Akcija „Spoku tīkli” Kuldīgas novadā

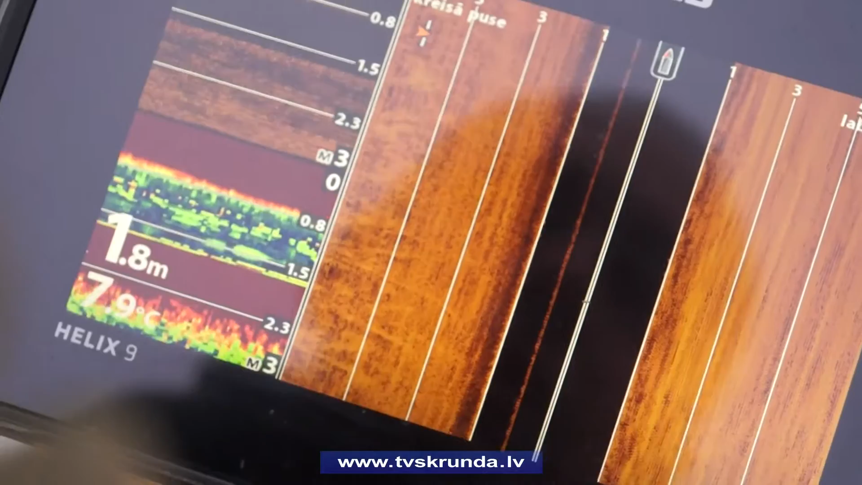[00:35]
On screen: depth 1.8 m
kas rāda visu, kas atrodas ūdens gultnē.
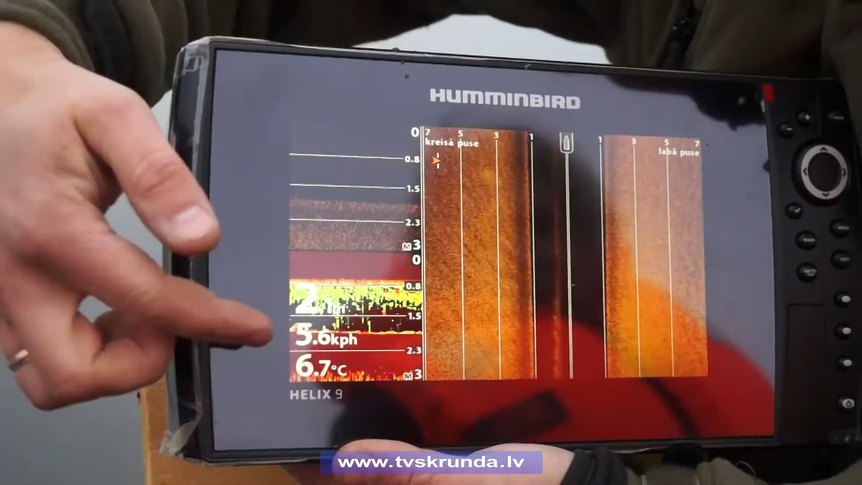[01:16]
On screen: water 6.7°C
Atspējas jaunga deglīcija, ķīnieša dažojums ir vienreiz, divreiz izmantošanai.
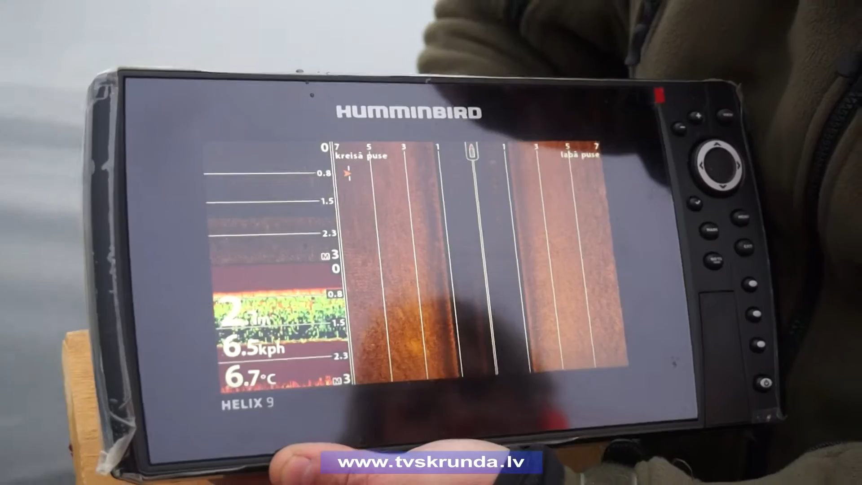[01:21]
On screen: water 6.7°C
Viss tos vieglāk ir pamanīt. Grūtāk ar šādu leidu aparatūru. Vecieki apraudnieki labāk ar šādu aparatūru.